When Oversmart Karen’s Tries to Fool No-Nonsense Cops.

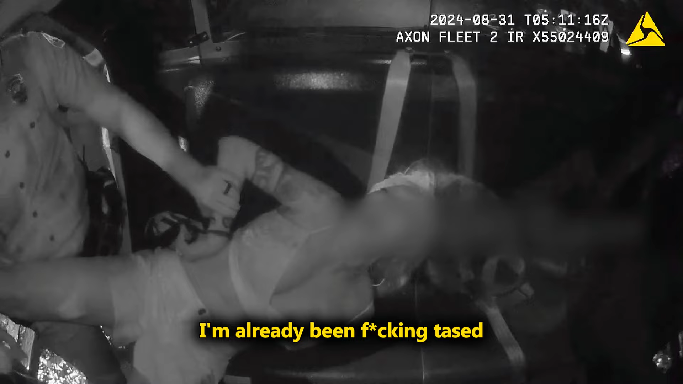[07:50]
I've already been fucking tased! Get me out of the fucking car!
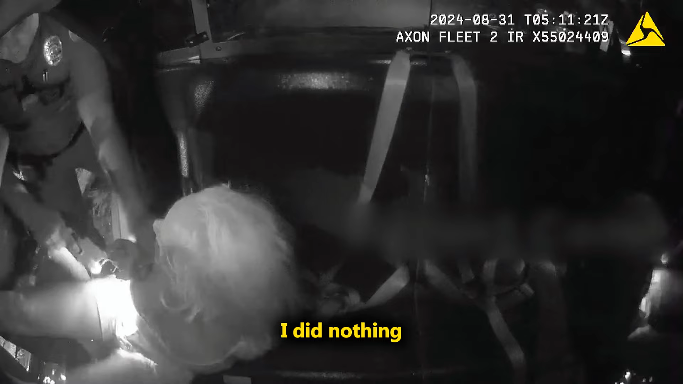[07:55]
I'm in nothing! Get in the car!